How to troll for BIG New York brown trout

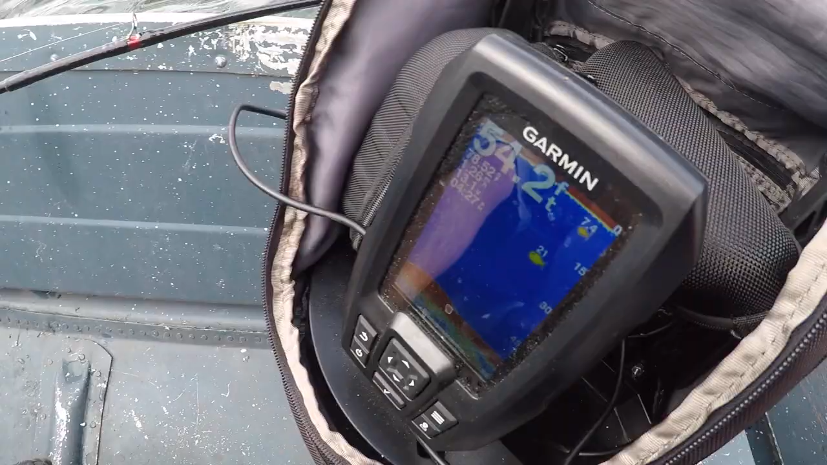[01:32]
On screen: depth 54.2 ft
That big boy down there at 21, we got a pull about 18.
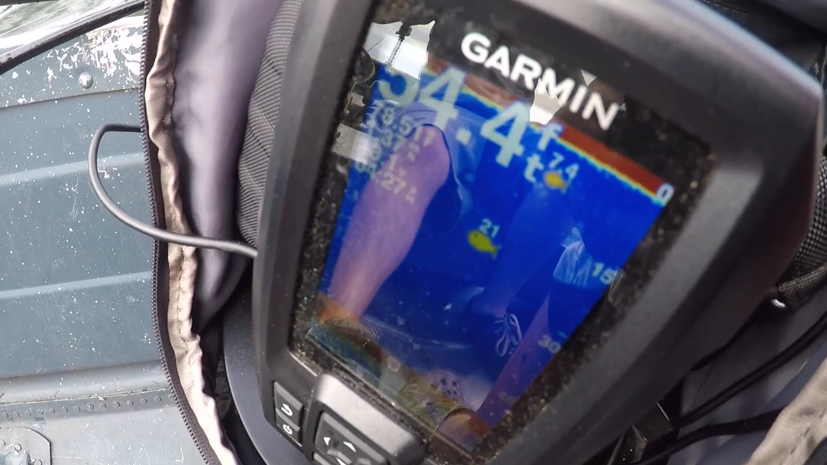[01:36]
With trout, I like to fish right above them a foot or two because trout like to hunt from underneath.